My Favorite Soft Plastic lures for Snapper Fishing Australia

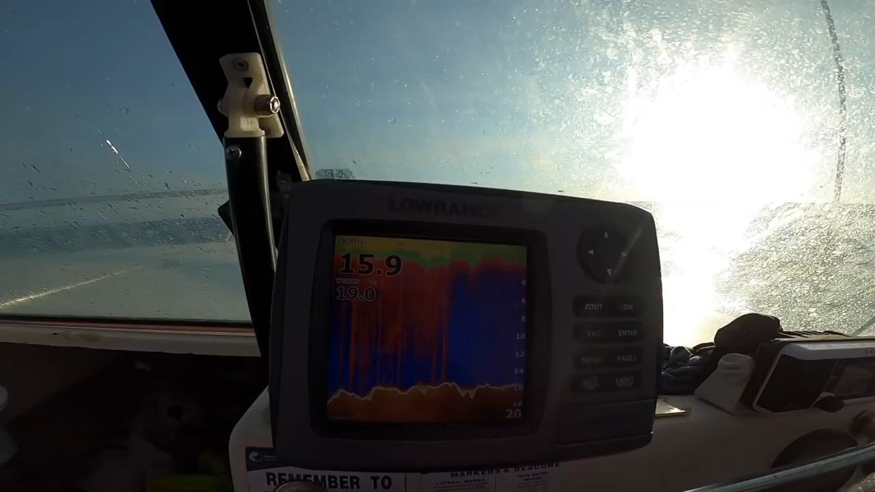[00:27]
I don't know if you can see that. 16 metres.
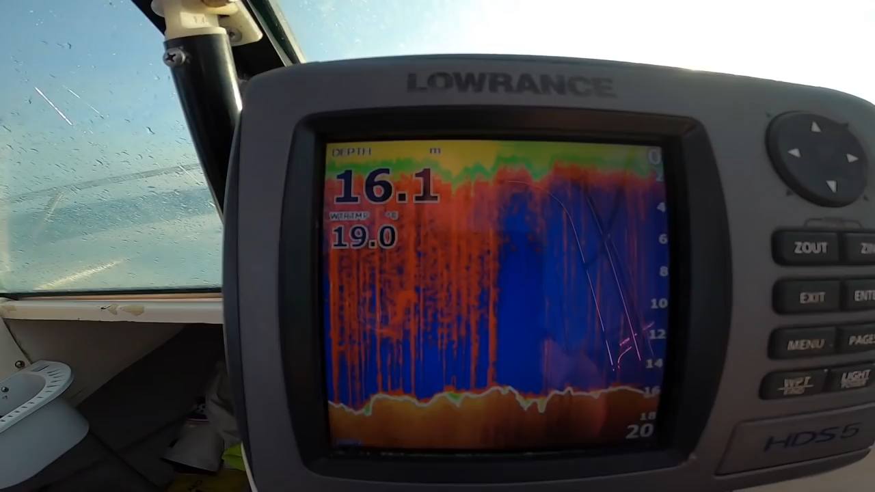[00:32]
On screen: depth 16.1 m, water 19.0°C
I think it drops down to about 17, just over here somewhere. Maybe. 16.8, 16.9, 17. So there's just like a bit of a ledge there. There's not much. Bit of fluff on the bottom. And that's pretty much what I'm going to do. So I'm going to turn around. 18, and then it runs out 19, 20 and out onto the sand behind. So what I'm gonna do now is turn around.
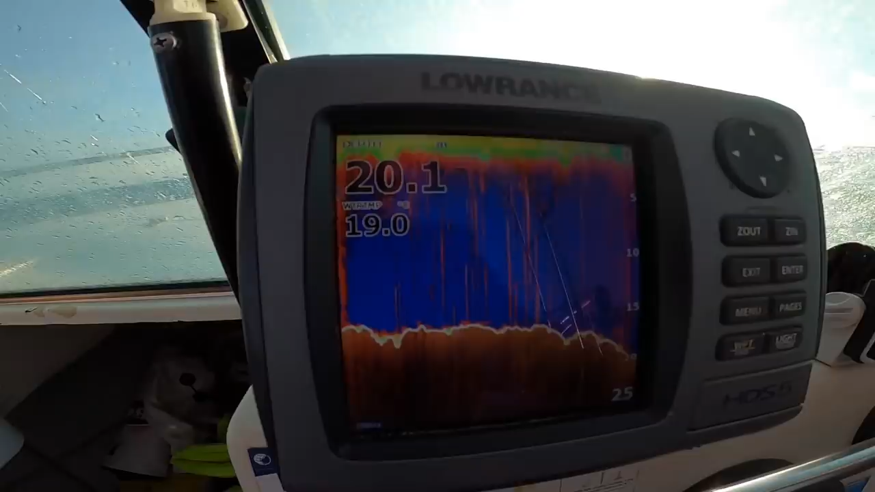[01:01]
Just gonna spin back around straight into the wind. Drop my pick up wind a little bit and then barely back onto that sort of little bit of a ledge there.